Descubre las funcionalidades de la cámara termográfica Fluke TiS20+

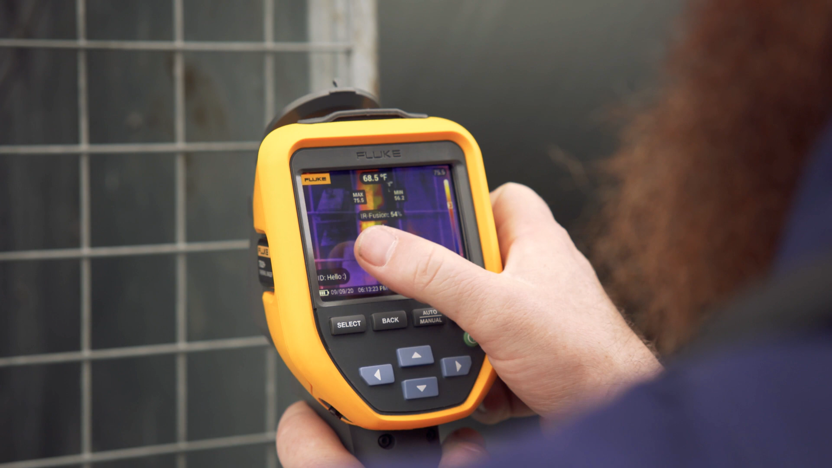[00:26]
On screen: spot 68.5°F
infrared technology with a camera that's easy to use,
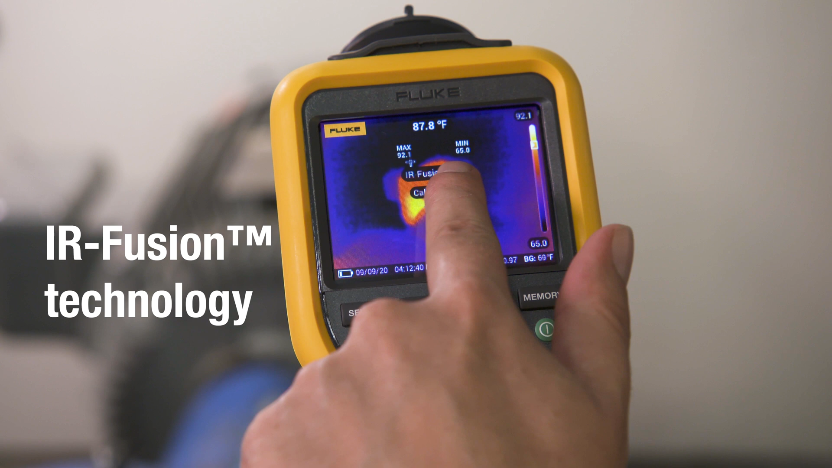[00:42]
On screen: spot 87.8°F
Innovative Fluke IR Fusion allows you to overlay the thermal
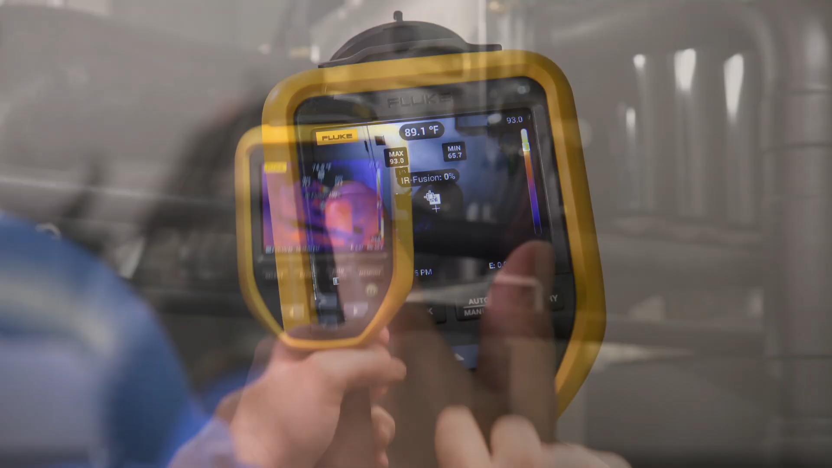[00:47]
On screen: spot 89.1°F
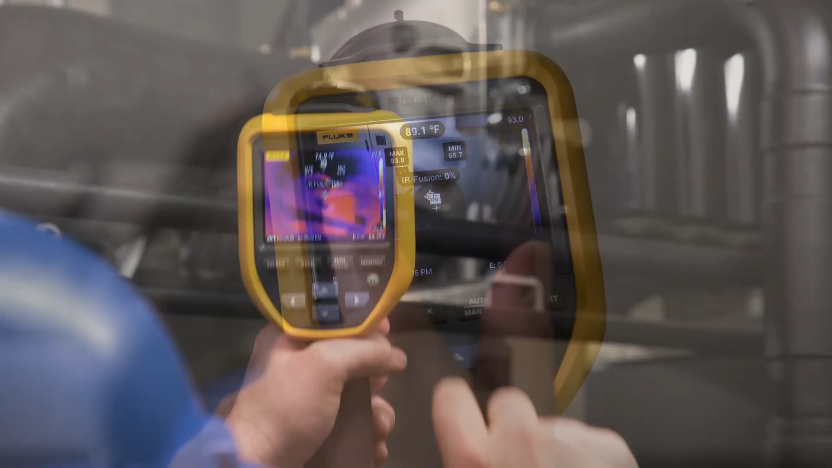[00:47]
On screen: spot 89.1°F
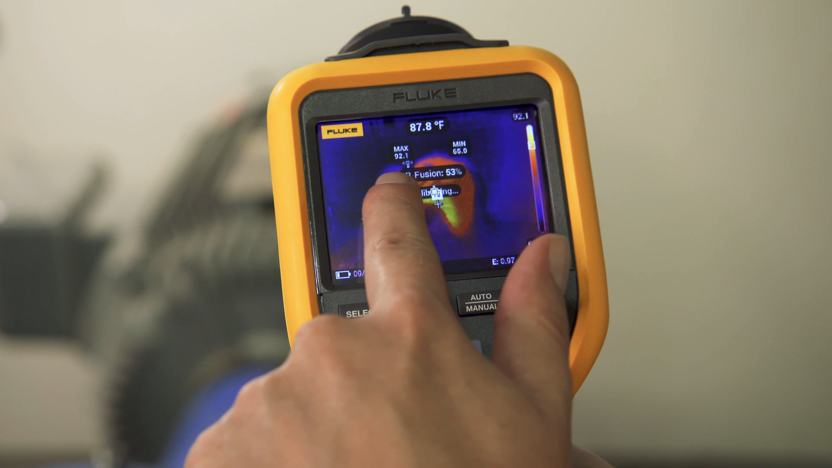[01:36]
On screen: spot 87.8°F
Save time with the right level of infrared and analysis.